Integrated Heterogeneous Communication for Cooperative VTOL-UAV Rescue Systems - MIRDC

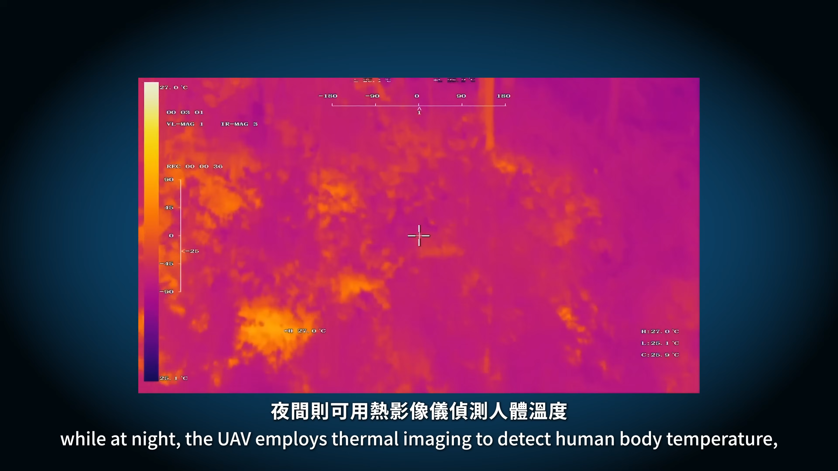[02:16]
On screen: scale top 27.0°C
While at night, the UAV employs thermal imaging to detect human body temperature, allowing for rapid detection and recovery of the victims.